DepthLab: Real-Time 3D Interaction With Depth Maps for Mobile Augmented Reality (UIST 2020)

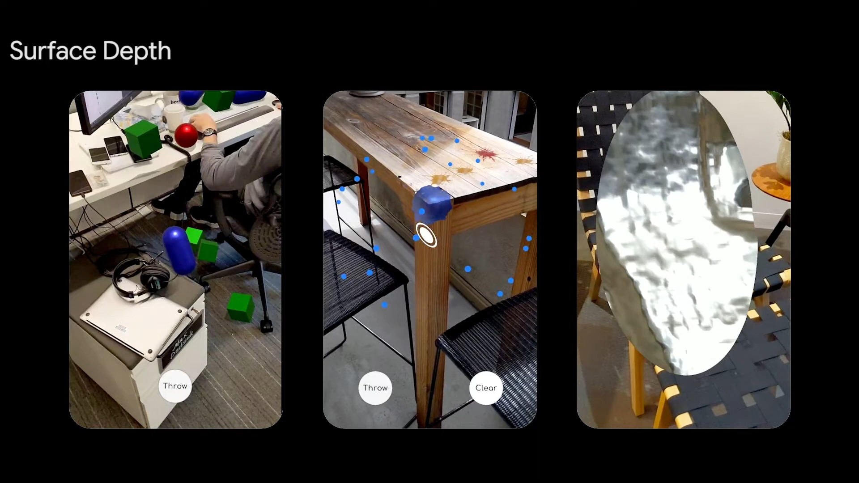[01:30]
Surface Depth leverages the CPU or compute shaders on the GPU to create and update depth meshes in real-time, thus enabling collision, physics, and geometry-aware shadows, throwing paintballs,